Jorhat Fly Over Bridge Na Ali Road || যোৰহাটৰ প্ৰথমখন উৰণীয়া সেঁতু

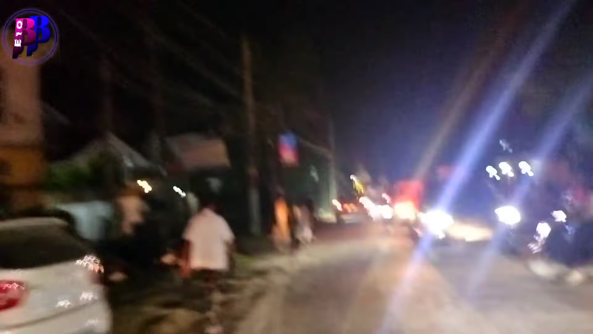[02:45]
বন্ধুসকল, আমি আছোঁ যোৰহাটত নতুনকৈ নিৰ্মাণ কৰা উৰণীয়া সেতুৰ ওপৰত।